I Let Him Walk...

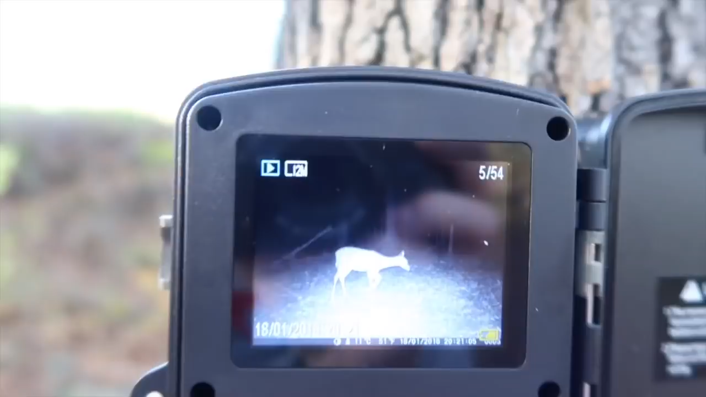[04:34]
and so here we go what we're seeing all right so we got a doe
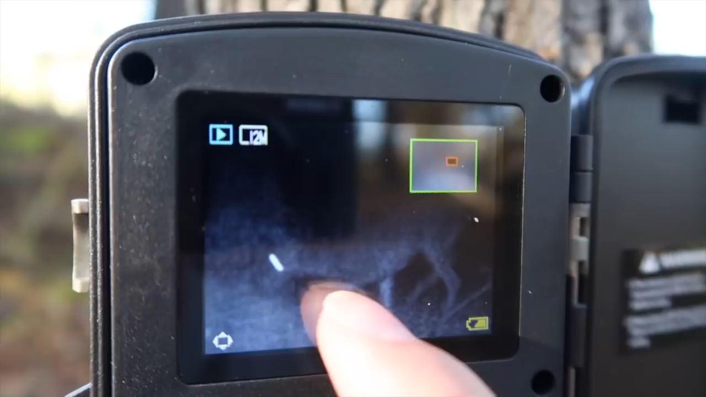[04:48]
this is a pretty blurry picture to start out with but i mean you see it's eyeballs and then you see i
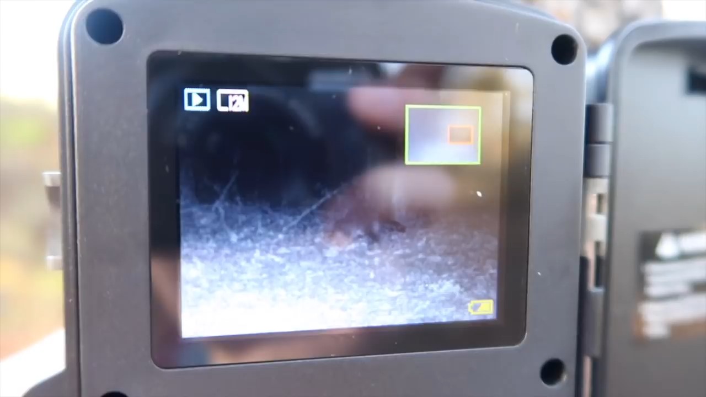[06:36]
he looks like a fat one too
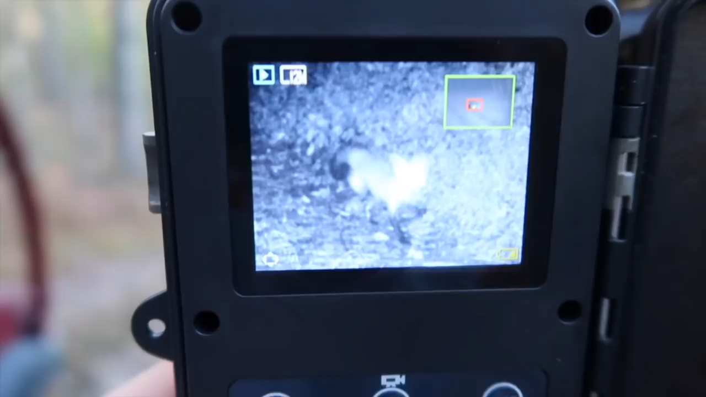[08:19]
fox baby red fox so how do
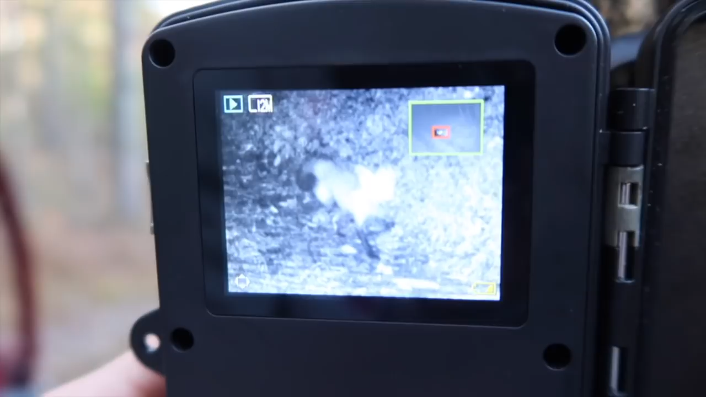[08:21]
i know it's a red fox well i'm not 100 sure it's a red fox but i know for a fact it's a fox
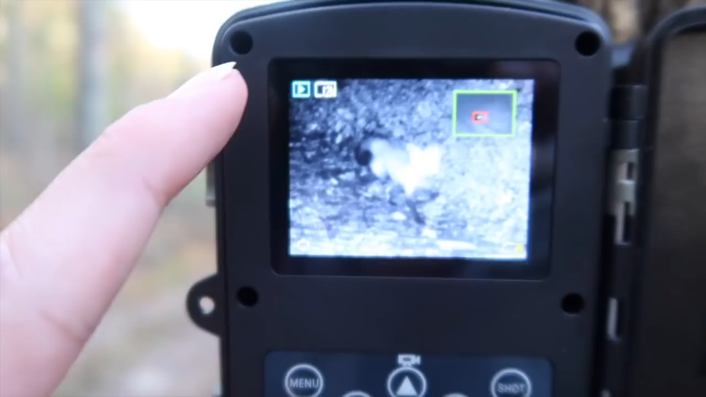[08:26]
number one look
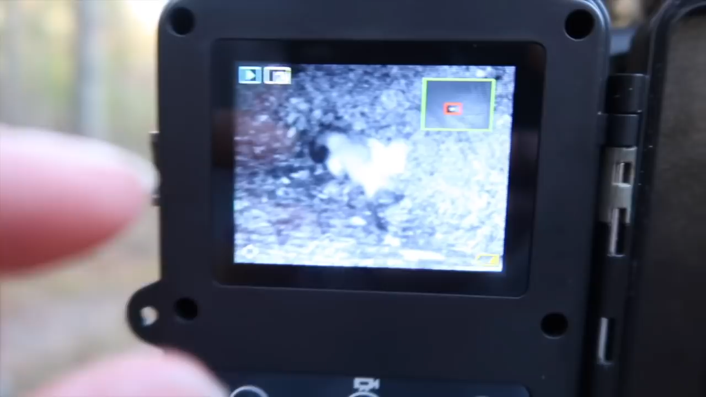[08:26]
at the size of it okay with a coyote it's gonna be much bigger than that and then look at the pointed ears
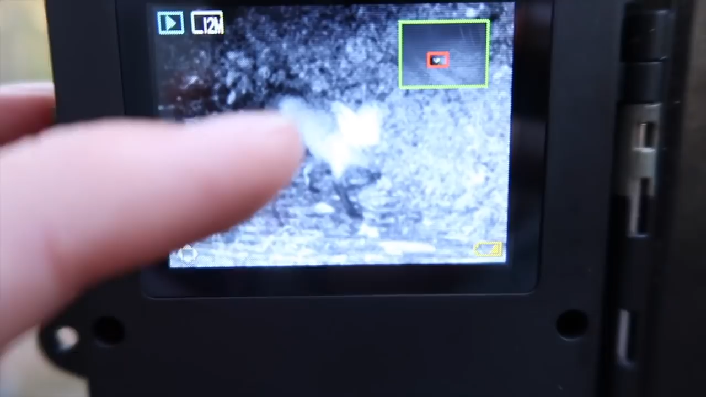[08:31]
and then the black
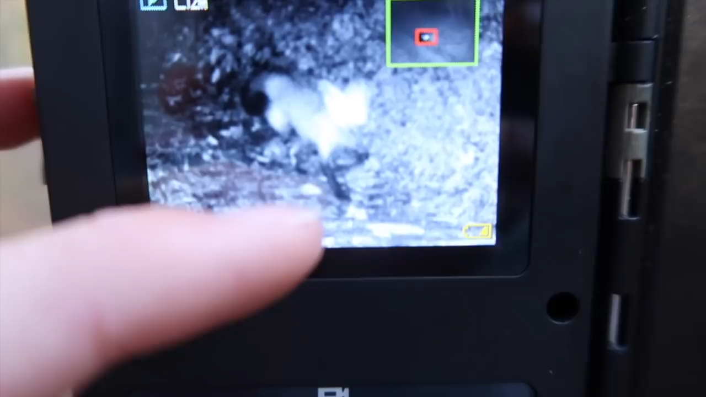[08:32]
feet compared to its body and then the big old bushy tail there out there is a fox and i'm willing to bet now i'm not